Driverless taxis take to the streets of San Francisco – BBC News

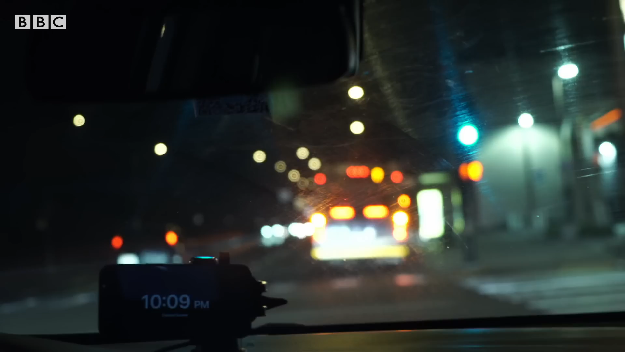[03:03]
So what's it going to do? Oh, oh. OK, it's pulling out left. Oh, and now the bus is coming out right. It really doesn't know what to do. Oh, there's a car behind us. Like, this is just bad driving. This is... I... I was ready to love this, and I'm definitely... I'm definitely nervous.